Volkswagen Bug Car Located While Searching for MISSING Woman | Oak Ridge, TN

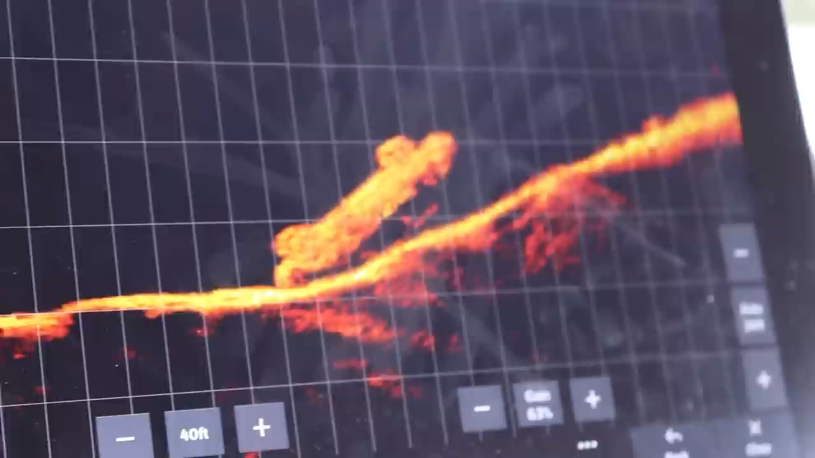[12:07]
It's a four door it looks like a four door that's a pretty good image
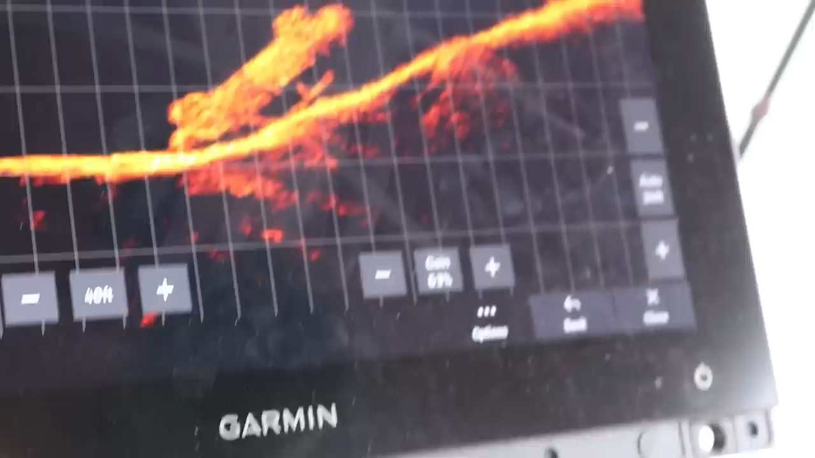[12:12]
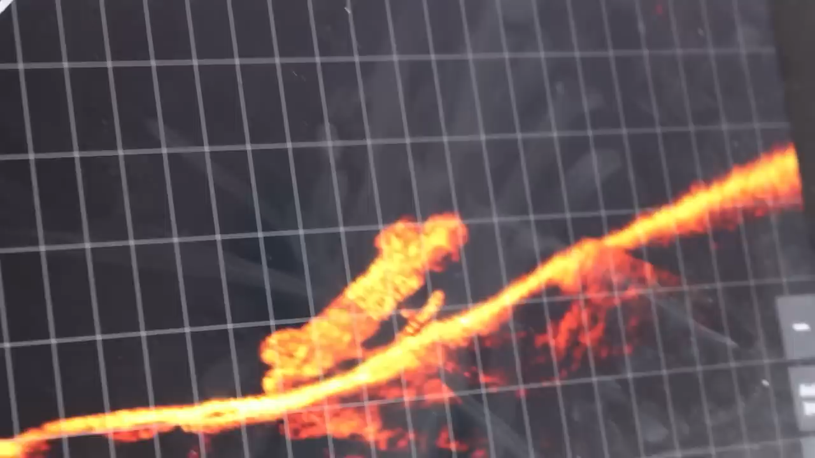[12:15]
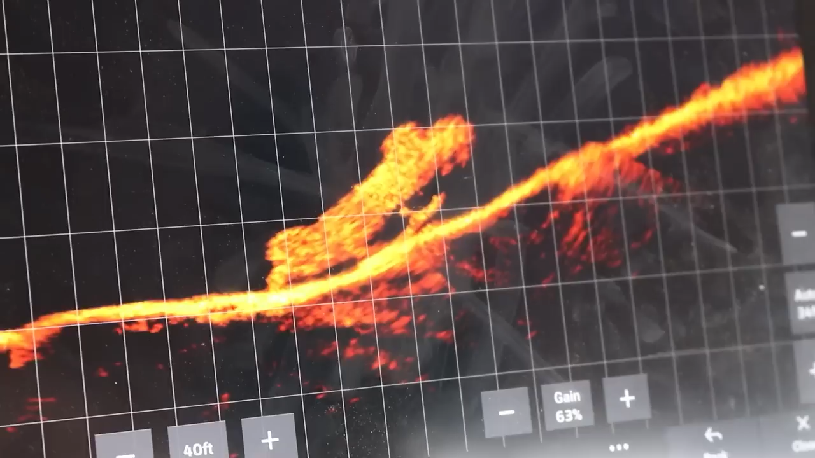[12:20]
It's a two door it looks like it's like a typical
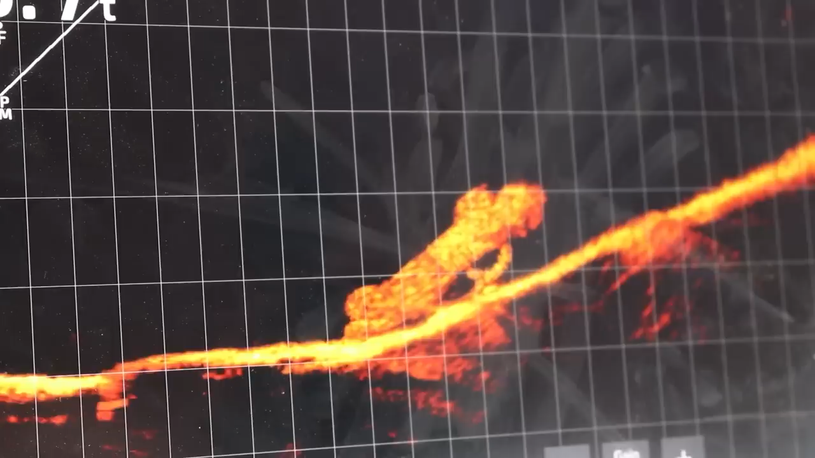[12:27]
car yeah it's a basic car that's like that that yeah that's
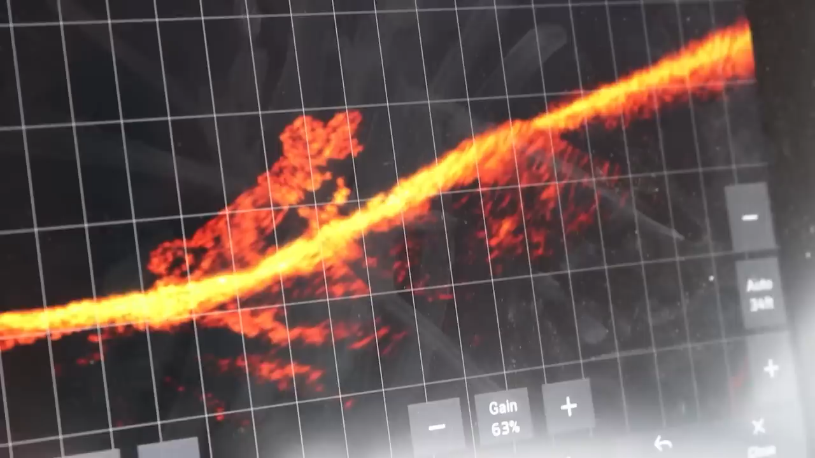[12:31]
far There's no denying that that is so cool
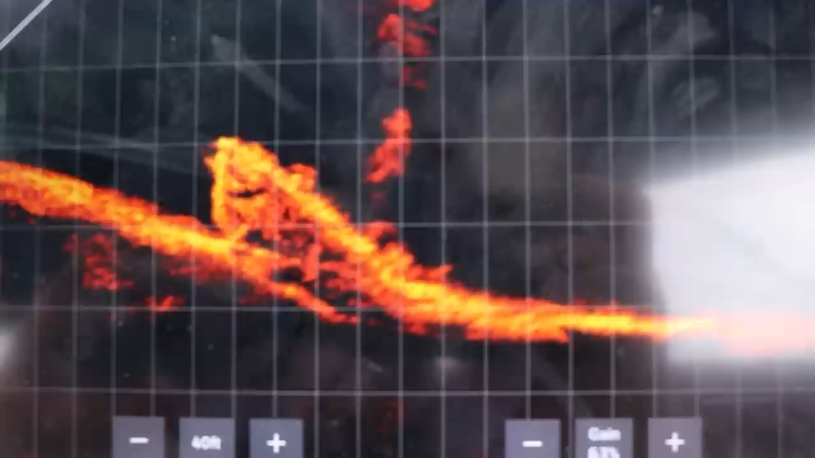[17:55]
it's kinda cool guys you seen this thing?
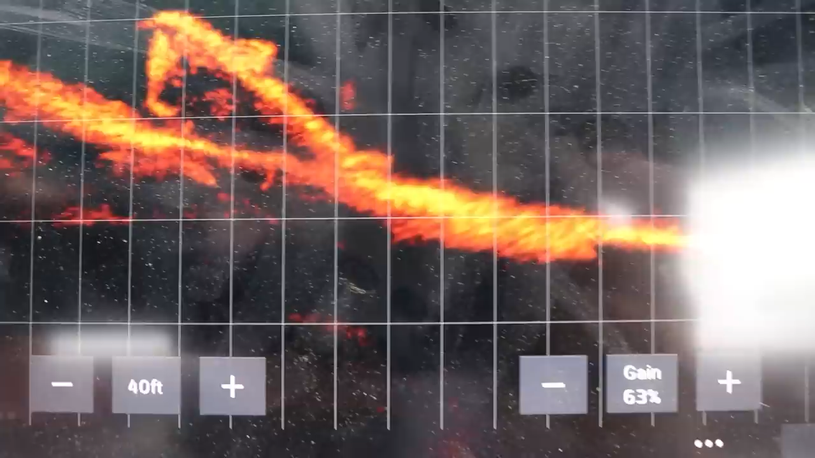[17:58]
it might be a Volkswagen Jeremy might have called it that shot I had a second ago looks so round I think that's a Volkswagen it's a VW which is funny because we've been talking about wanting to pull one out